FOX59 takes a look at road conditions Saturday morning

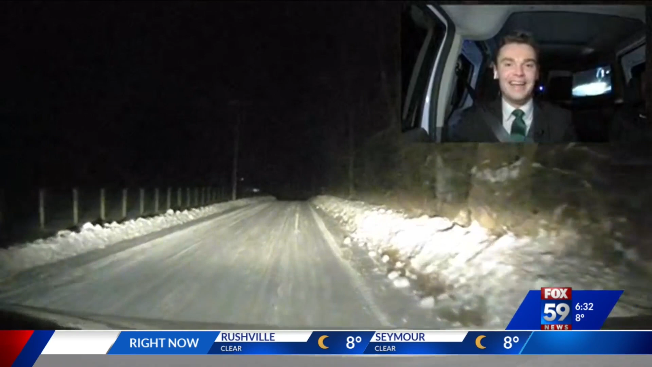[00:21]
Hey, good morning, guys. Yeah, we turned off of Indiana State Road 32 where we were last time. We're still pretty close to Lebanon, but now we're on County Road 800 just to show you how snow-packed and icy these side roads, these county roads really can be. Now, we got very close to getting stuck actually just turning off of State Road 32 onto this road, but luckily, Jules is a very good driver. Never doubted him for a second here. Had to rock it a little bit, but you might have to do the same thing as you're leaving your house if you live out in an area like this as well.